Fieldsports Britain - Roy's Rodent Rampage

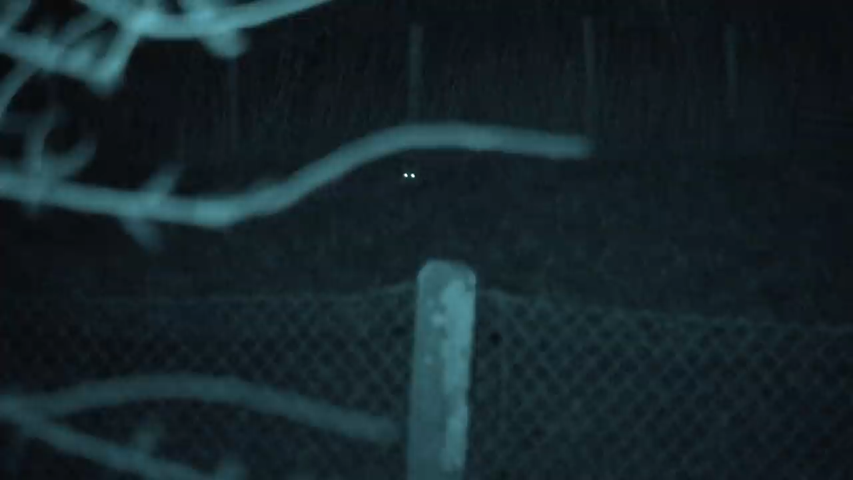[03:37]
Okay, so it is 98 metres away at the moment.
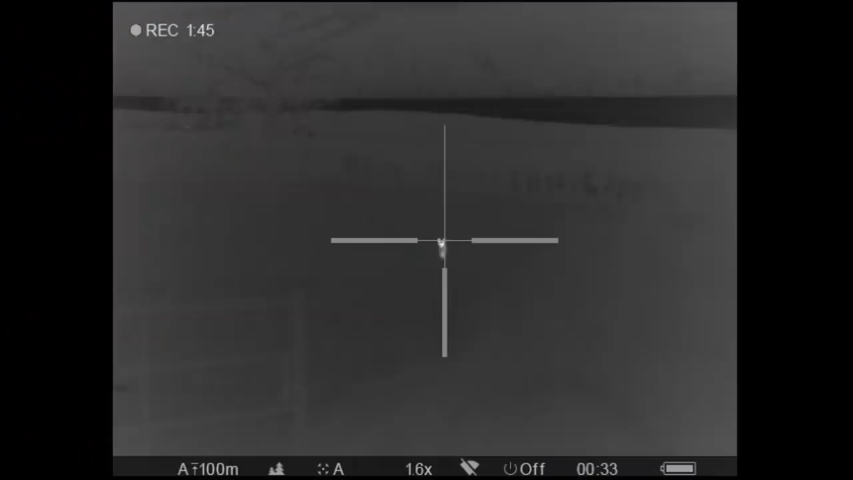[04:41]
Thankfully we have the kit to make that decision.
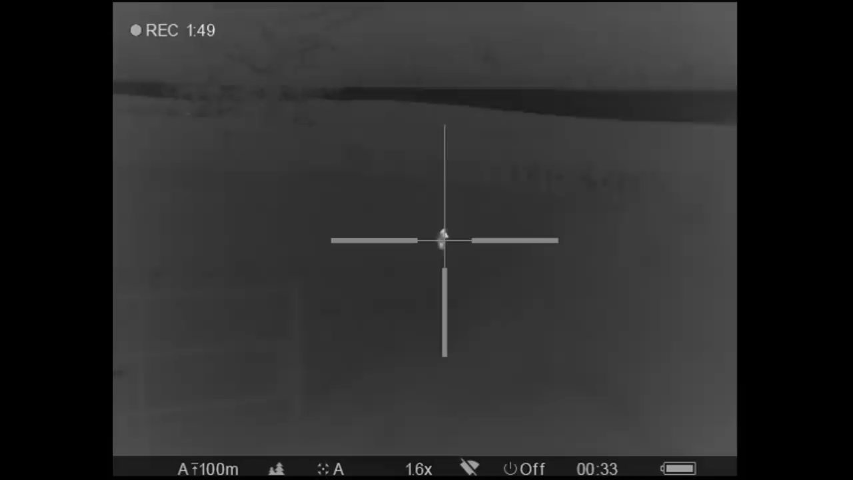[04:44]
That was a real shame. We caught the fox and he came in to 60 metres.
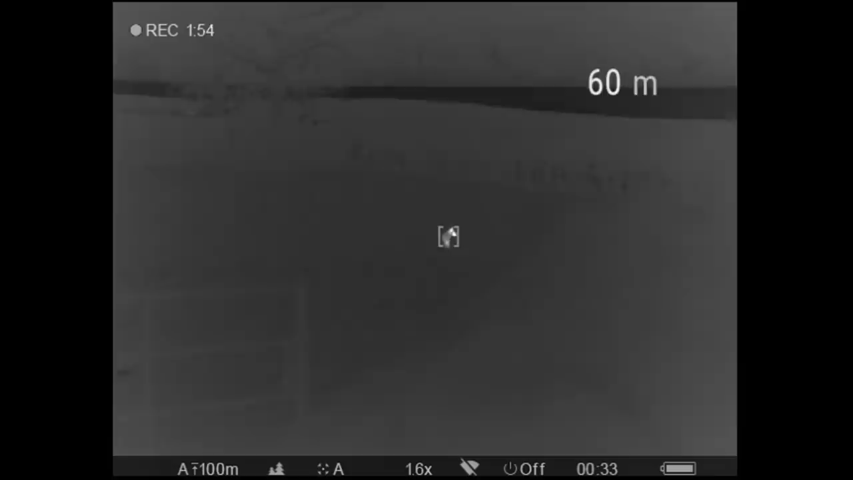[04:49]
But again I had a chain link fence in between us as well and it was just about 10 yards,
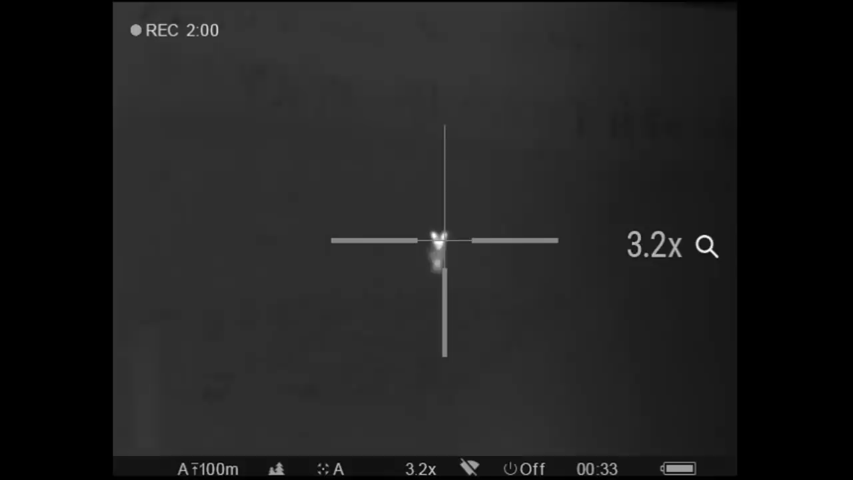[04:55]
well 10, 20 yards more than I wanted to shoot.
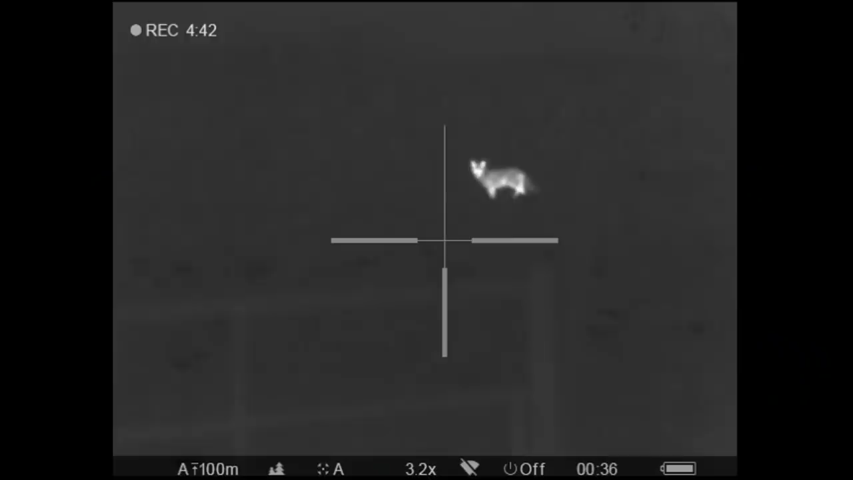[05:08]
But as I say it just wasn't worth taking a marginal or a chancey shot on that.
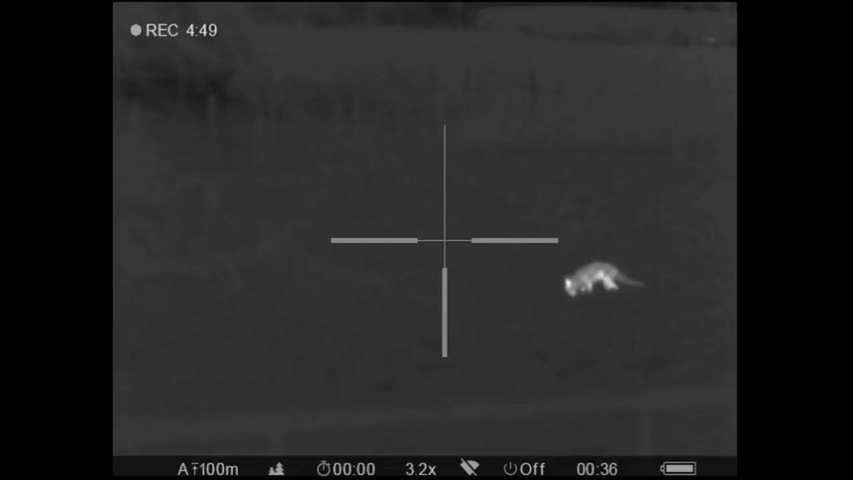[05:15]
So unfortunately I think the foxes are off the menu now and we will start concentrating on the rodents again.
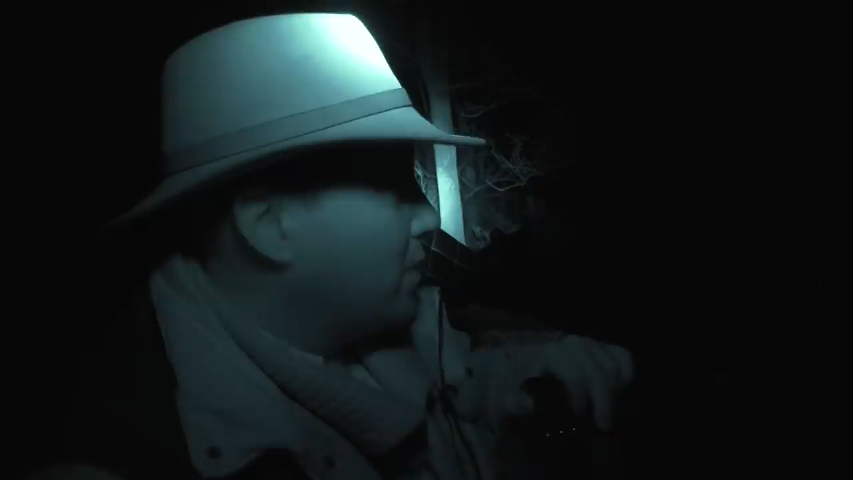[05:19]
So fingers crossed we haven't upset the reddies.
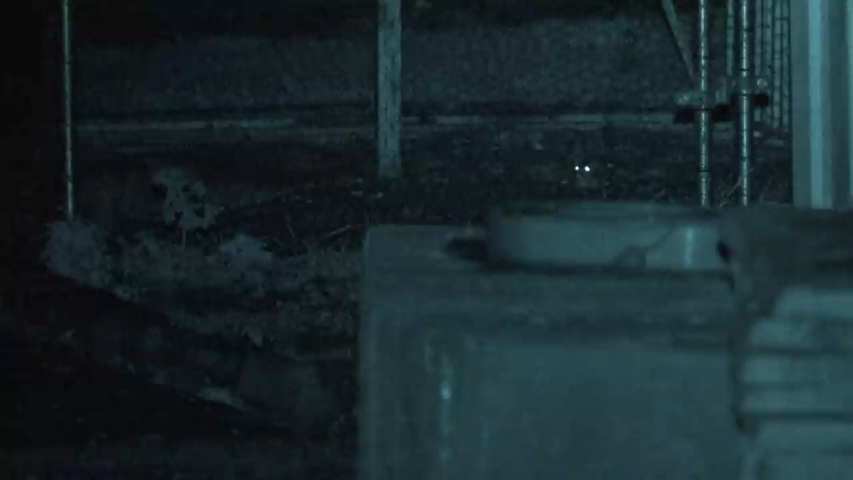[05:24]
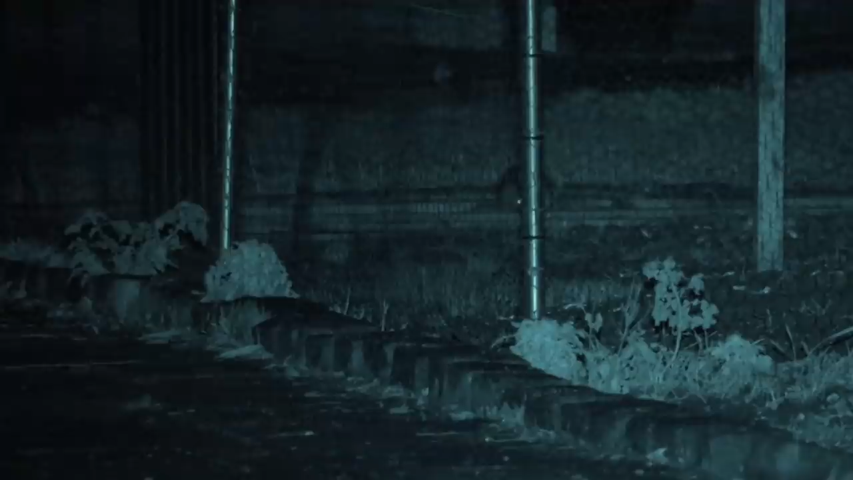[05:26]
This lot have nested in the bottom of one of his aviaries.
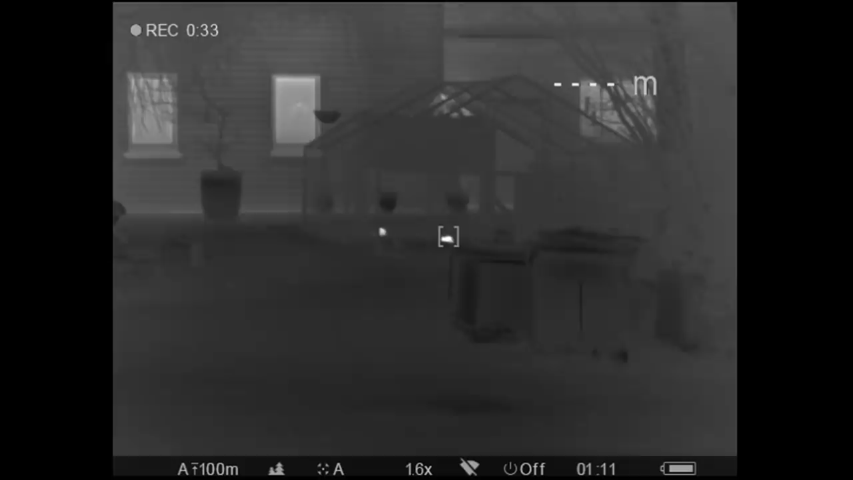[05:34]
Again the fence is an issue so unless it gets clear we have to wait until that rat is as close to the wire as possible.
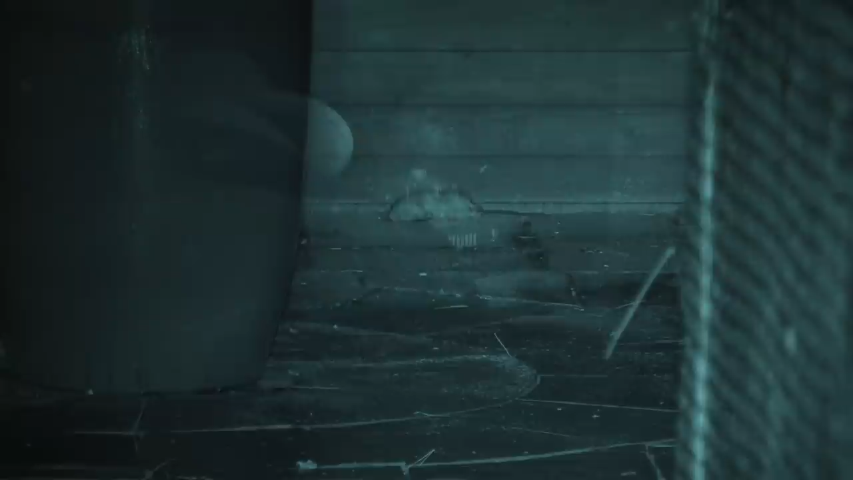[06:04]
I can see the heat. Oh here we go.
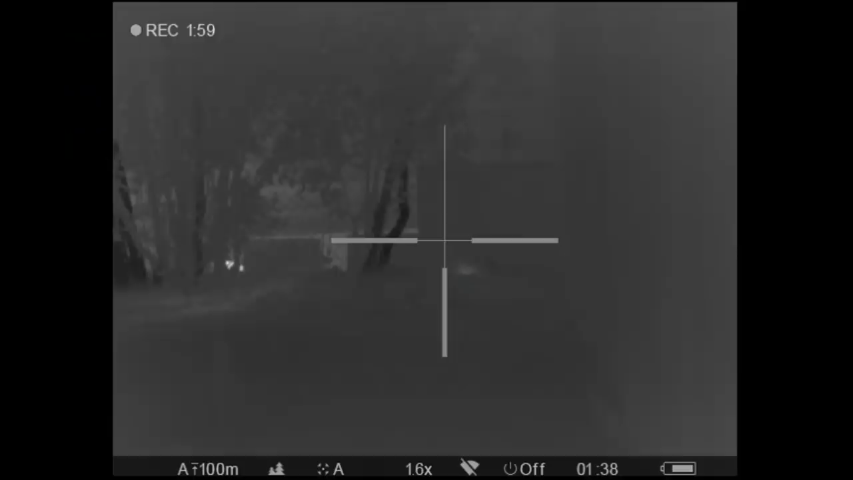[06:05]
Hang on.
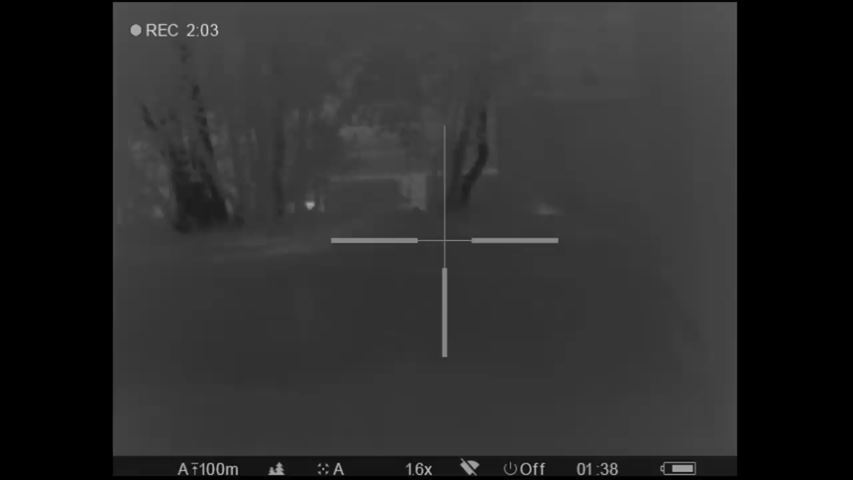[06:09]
Just next to the fence there is a rat in a hole. I can see the heat coming off it.
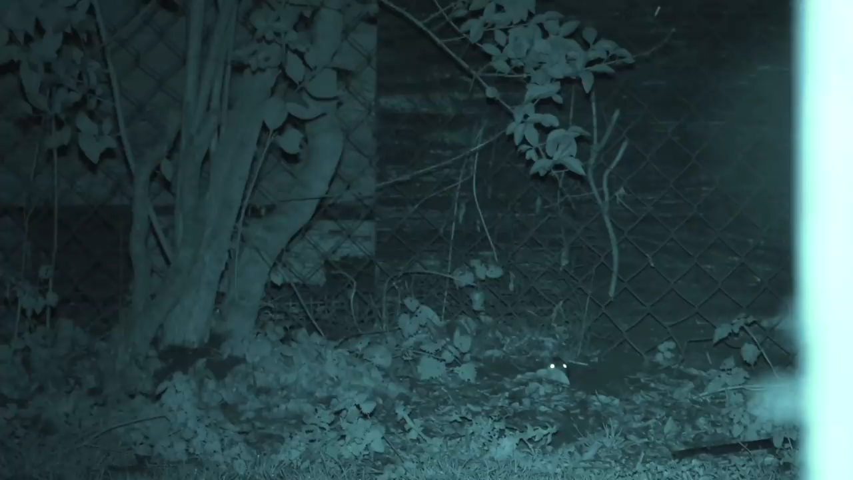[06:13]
Oh there we go. In the hole.
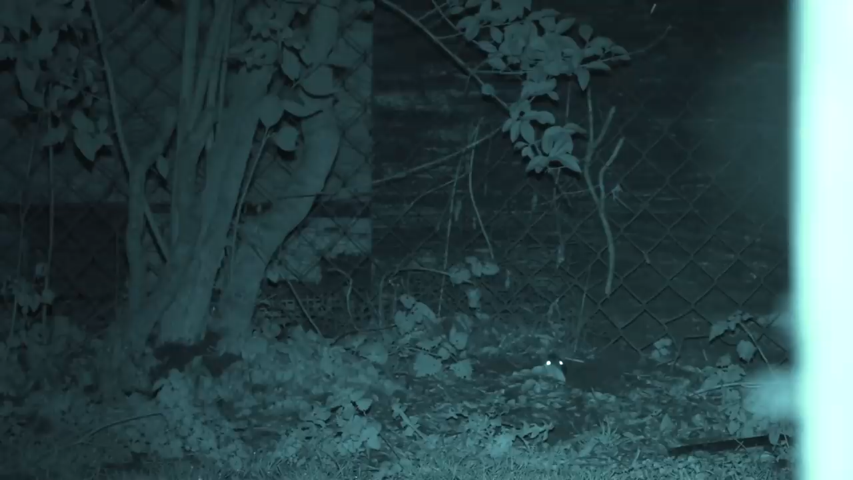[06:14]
There he is. Yeah you got him. Yep. That's him done. What was that?
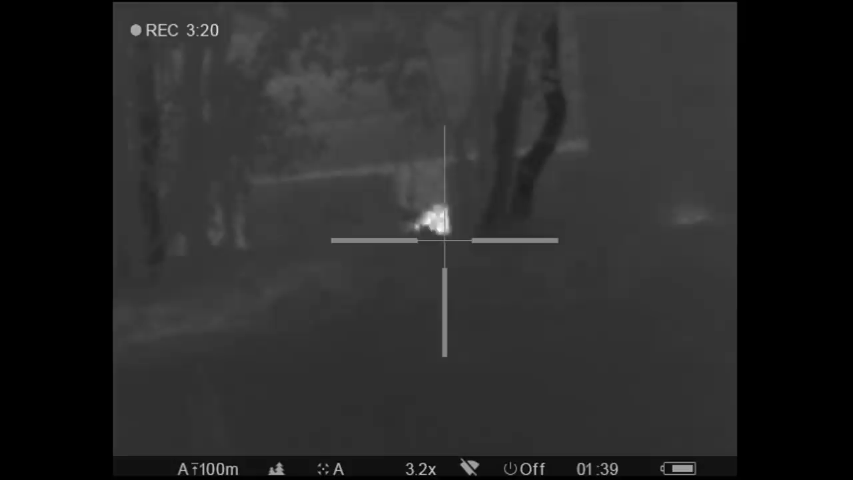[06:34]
Another one. Tell me about the one. Oh sorry.
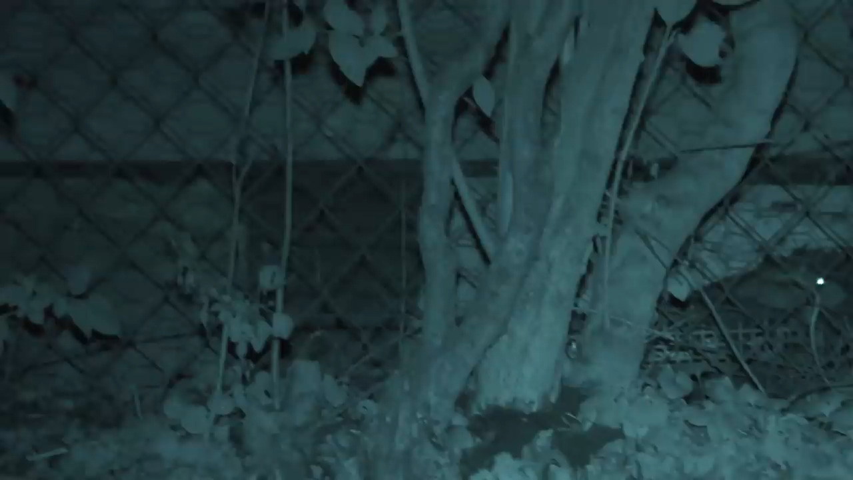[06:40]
Yeah we got two there. It was really interesting because David was looking with the camera with the IR
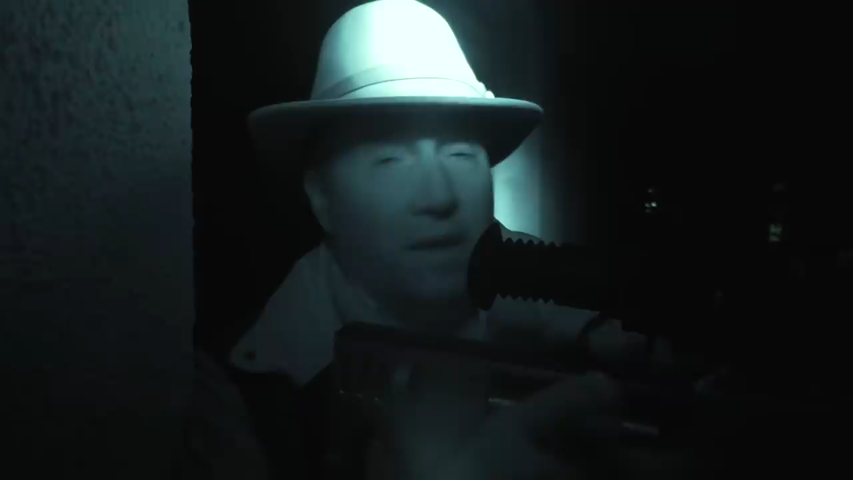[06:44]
and he just couldn't pick up either of those two very well at all.
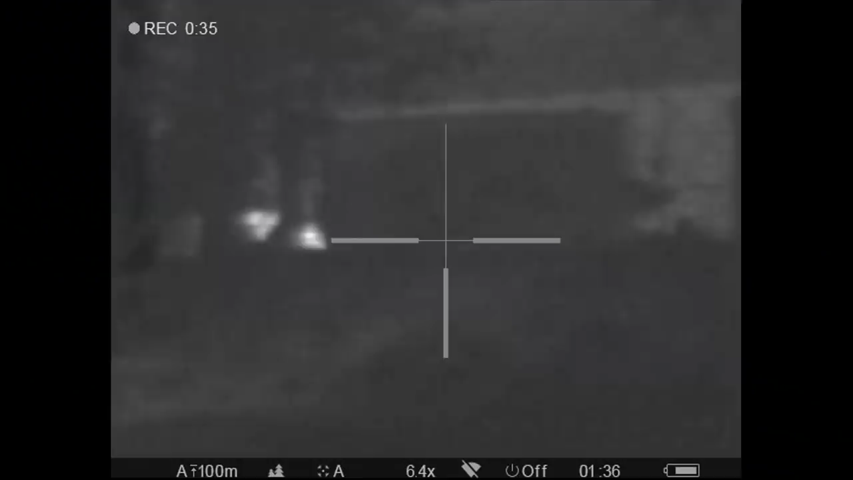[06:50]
And the remarkable thing was I could see a heat signature at the back but I couldn't work out what it was and it stayed
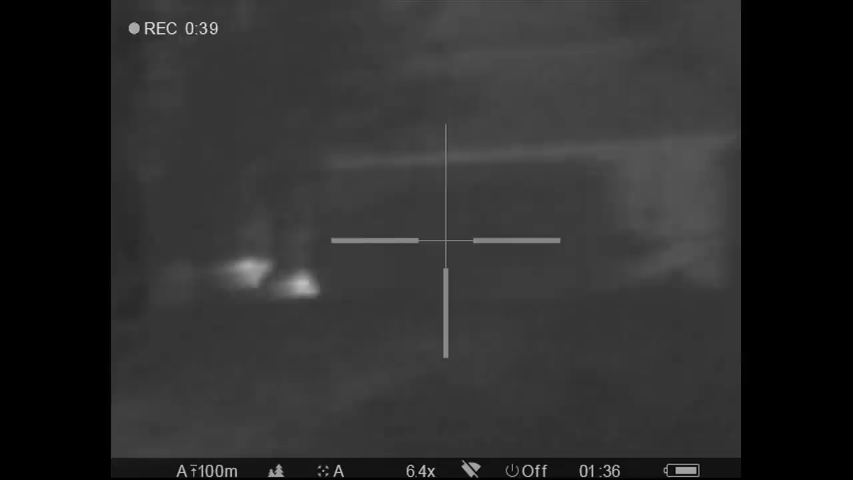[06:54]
very still but I didn't want to shoot until I knew exactly what it was and we'd identified it.
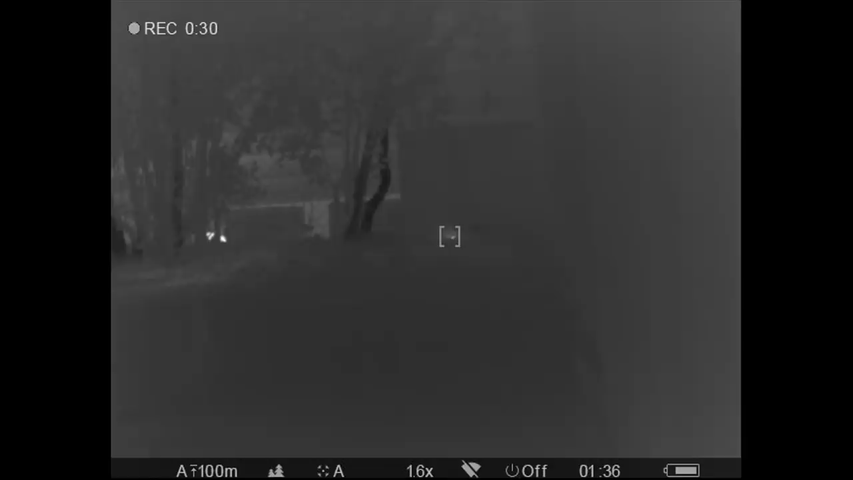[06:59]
Then we saw a heat signature coming from a hole and then I looked at it and you could just
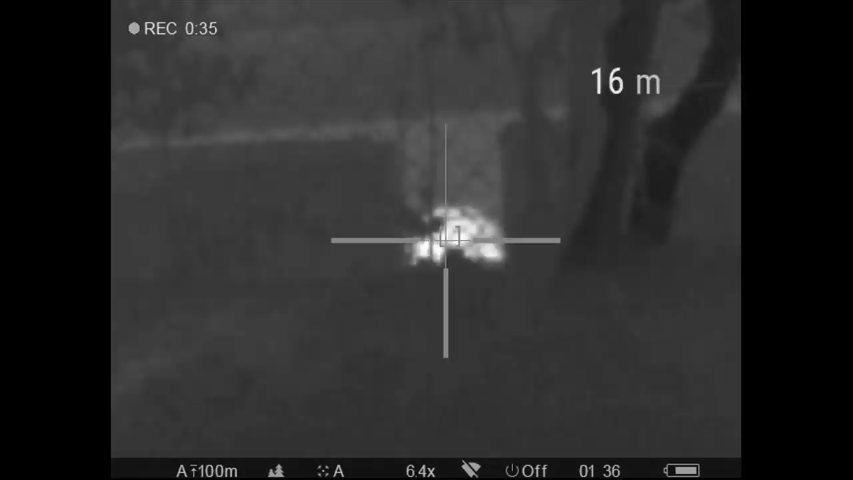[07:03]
see the warmth emitting from it and then you just saw a nose emerge and then the rat went along the back and then came back and then worked its way back up that hole and just stuck his hand
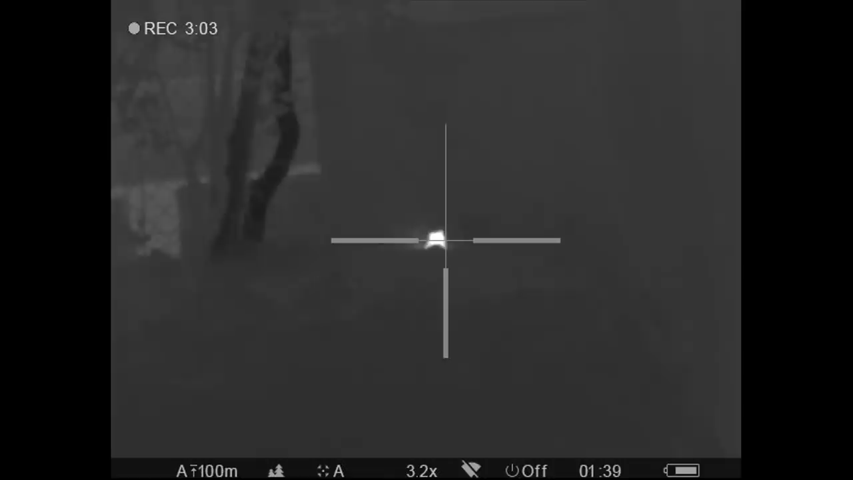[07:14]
out and gave us a shot and then the other heat signature turned out it would be another rat as well and I just shot that